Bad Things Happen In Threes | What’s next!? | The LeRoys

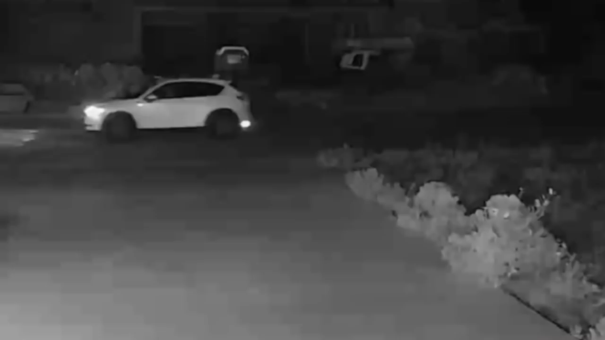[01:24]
SimpliSafe on home. Because of our SimpliSafe cameras that we have, we're able to catch and use that footage to give to the police.